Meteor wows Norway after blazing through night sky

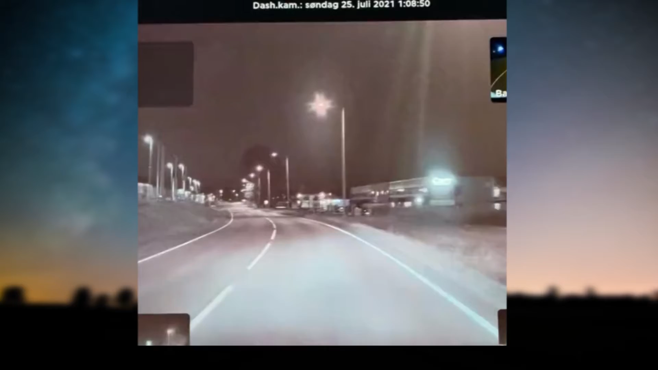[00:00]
Norwegians have been left awestruck by a bright meteor that illuminated the night sky in the country's southeast. Footage shows powerful flashes of light over Norway, followed by what witnesses described as loud bangs on Sunday. Norwegian police say they received a flurry of emergency calls but there were no reports of injuries or damage. A team of experts are hunting for the meteorite, which they believe landed in a forest near the capital, Oslo.